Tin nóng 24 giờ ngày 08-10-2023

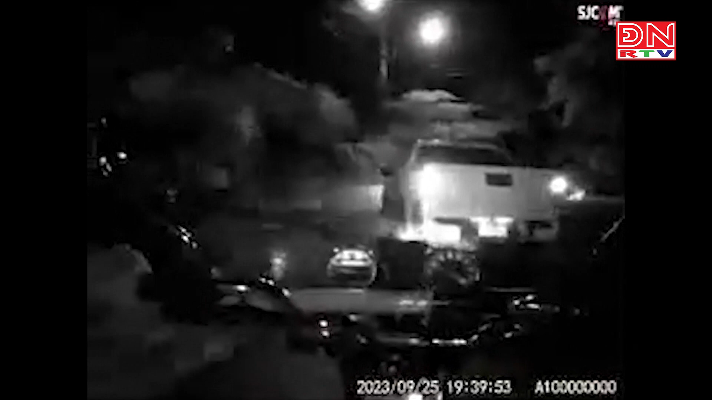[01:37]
Sự việc xảy ra vào tối ngày 25 tháng 9 vừa qua, khi lực lượng chức năng lập chốt để kiểm tra các phương tiện giao thông và yêu cầu ông NVT dừng xe vào vị trí kiểm tra.
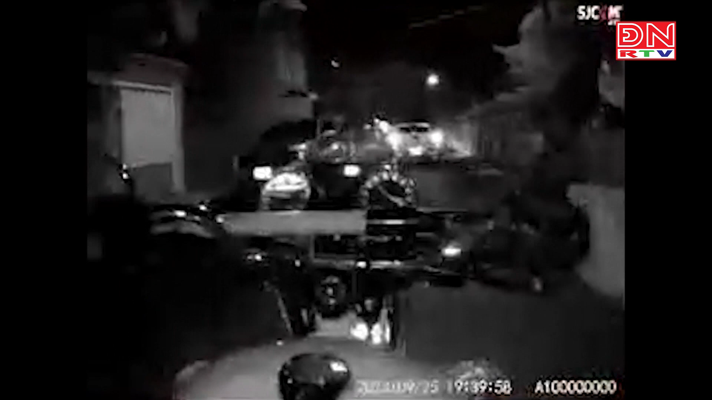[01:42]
Nhưng ông này bất ngờ tăng ga lau về phía lực lượng làm nhiệm vụ, rồi bỏ chạy, buộc tổ công tác phải dùng xe chuyên dụng truy đổi. Trong lúc bỏ chạy, ông T điều khiển xe vượt điện đỏ qua nhiều tuyến phố. Qua kiểm tra phát hiện ông NVT vi phạm nồng độ cồn, tiếp tục test nhanh ma túy thì lại phát hiện tài xế này dương tính với chất ma túy.
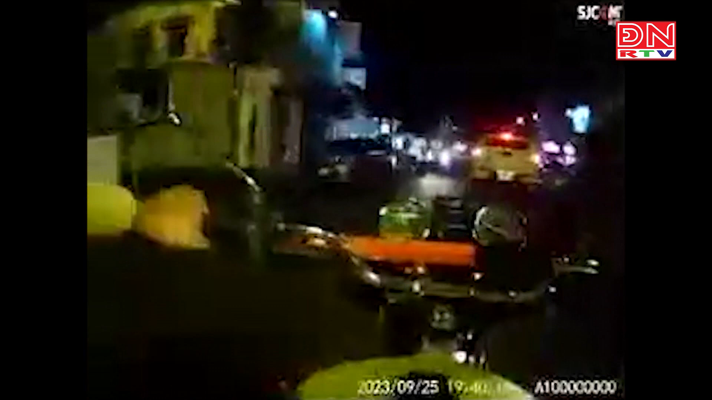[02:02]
Ông NVT đã bị phạt 4 lỗi bao gồm điều khiển xe ô tô khi trong hơi thở có nồng độ cồn, không chấp hành hiệu lệnh của người kiểm soát giao thông, không chấp hành hiệu lệnh của tín hiệu đèn giao thông, điều khiển xe ô tô trên đường mà trong cơ thể có chất ma túy. Tổng mức phạt là 80 triệu đồng và tước ký phép lái xe 24 tháng.